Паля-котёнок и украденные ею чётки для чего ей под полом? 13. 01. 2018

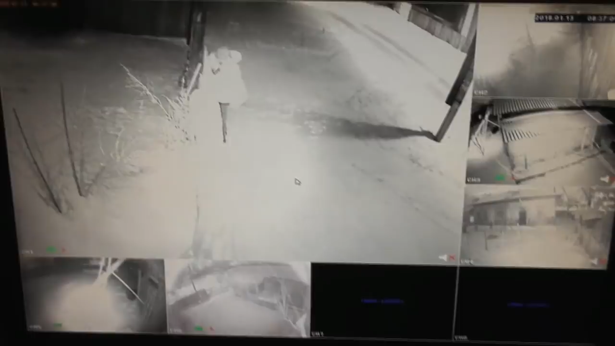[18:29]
Вот теперь дальше видать. Сейчас они выйдут. Вот они идут. Сижу здесь в избе и провожаю их.